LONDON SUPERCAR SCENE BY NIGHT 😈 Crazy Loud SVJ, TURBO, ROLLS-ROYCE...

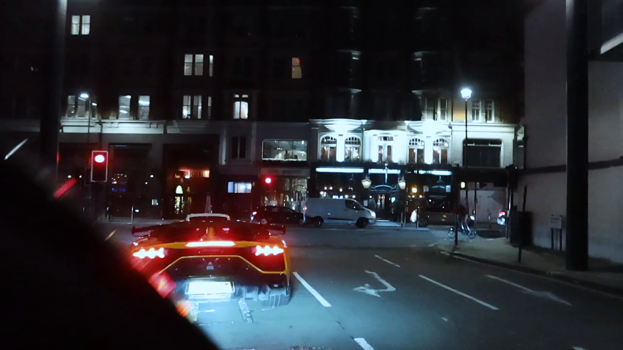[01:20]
And we've joined the boys we got Rana and then we've been the SVJ in front We're gonna talk about the exhaust in a bit, but then we've also got a really nice Porsche Turbo S and we're obviously in the R8 right here Pretty cool Right,
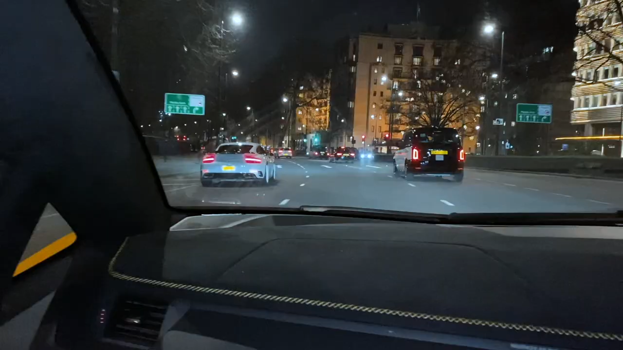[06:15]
Wow that porsche is beautiful as well. I love the white rims